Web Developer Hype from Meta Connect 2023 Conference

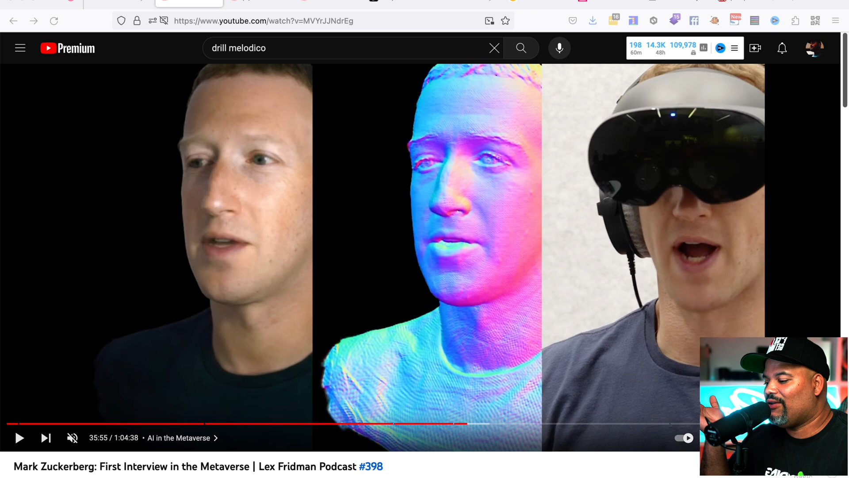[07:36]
you guys follow lex freeman go check out his podcast with mark zuckerberg this is something that's very interesting but as you can see what they're doing here is they have a scan of the person right and from there using
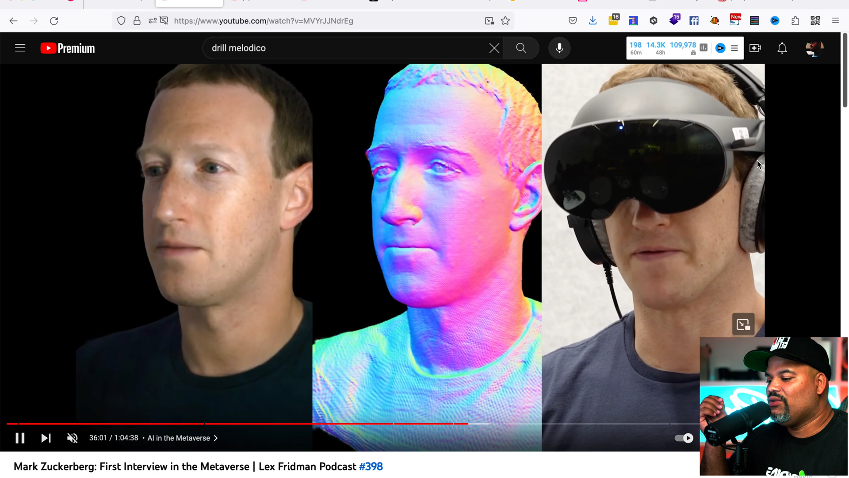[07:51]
the meta quest pro right if i'm not mistaken uh they're able to track the emotions of the eyes the way how the person moves right the little things the little body gestures etc